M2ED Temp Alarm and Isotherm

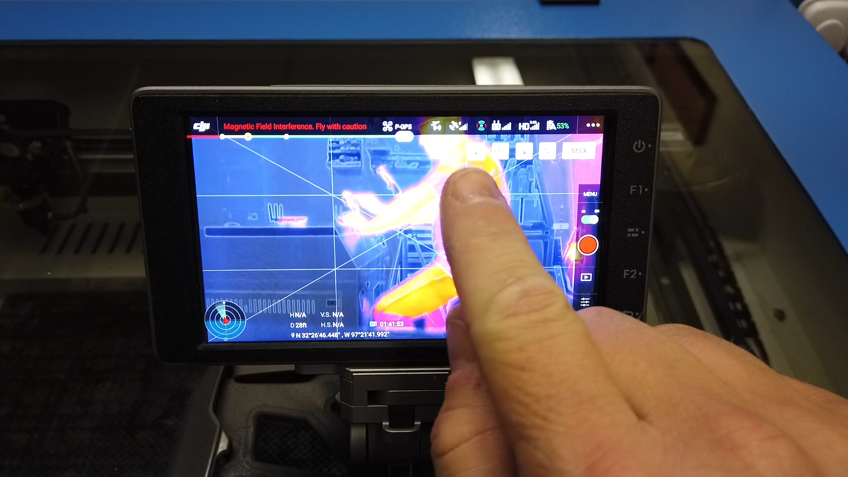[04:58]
I'm going to hit that. Now I have this little menu down here on the far right.
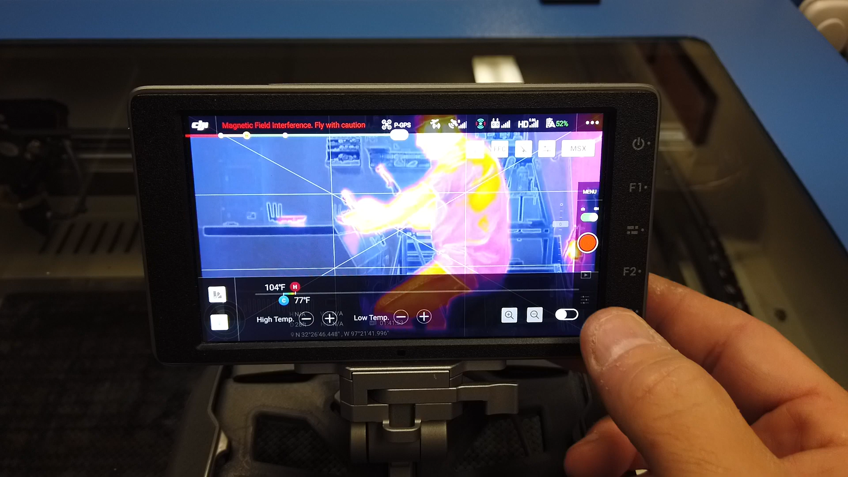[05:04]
It's unlabeled. Unfortunately, I don't know why it's not labeled, but it's not. I'm going to turn that on.
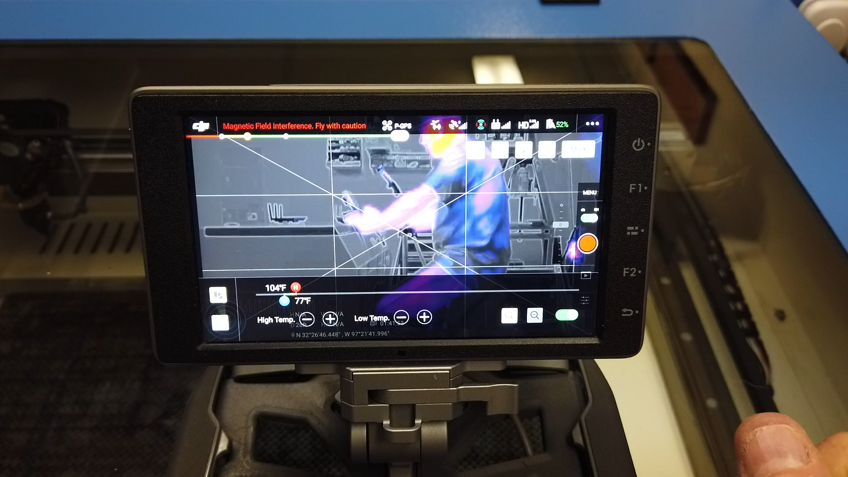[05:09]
Okay. Now, as you can see, it's already changed what it looks like. Okay. Remember I told you each one of these works in pairs with two tools.
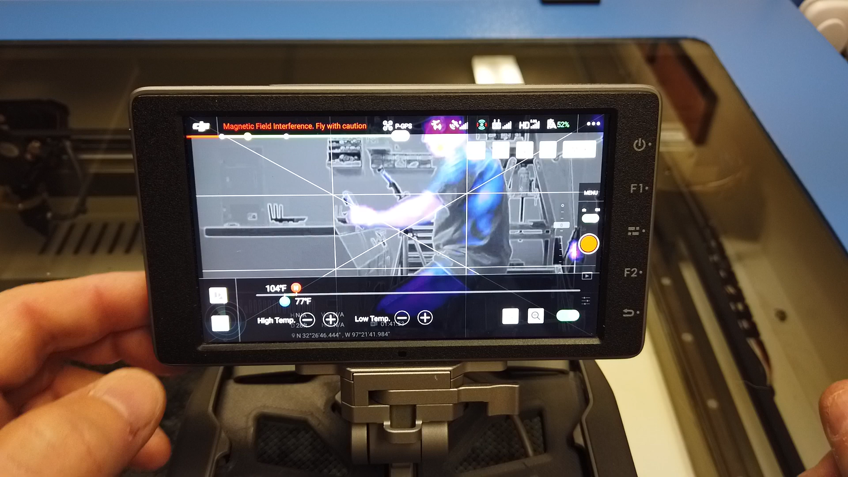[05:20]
So in order to show this properly, over here, I have this little icon on the top. I can hit that. All right. Now I can pick however I want this thing to be displayed.
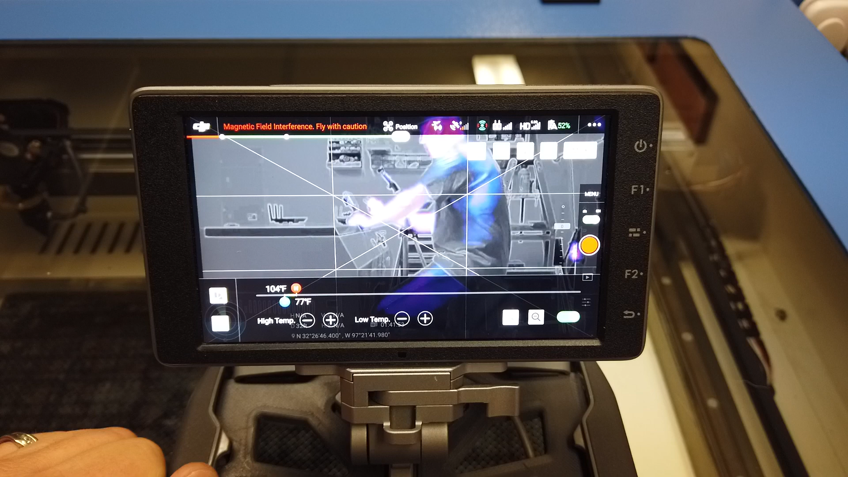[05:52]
Remember we spot metered a range that I want it to highlight in purple and pinks up here. Okay. If you look the, now, interestingly, DJI has these backwards.
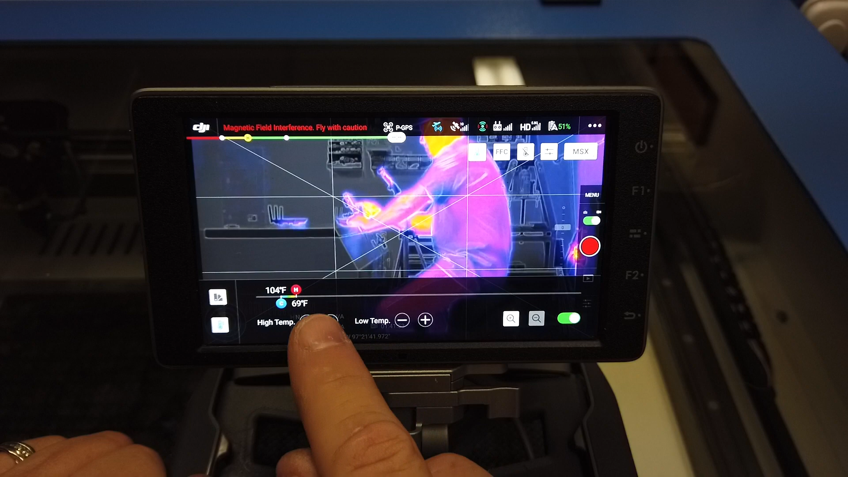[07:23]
If we bring it down too far now, you should be able to see that they're starting to pick up some things in the room, gone way too far at that point. All right. So ideally in this case,
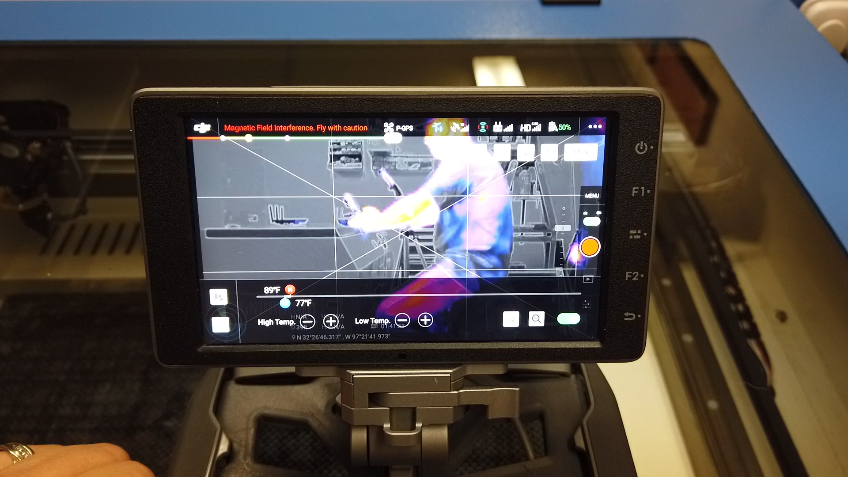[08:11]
Okay. And I don't know how well this camera is going to show these colors, but I'm just going to show this, this is yellow and pink and blue and it's, it's really highlighting, uh, very well.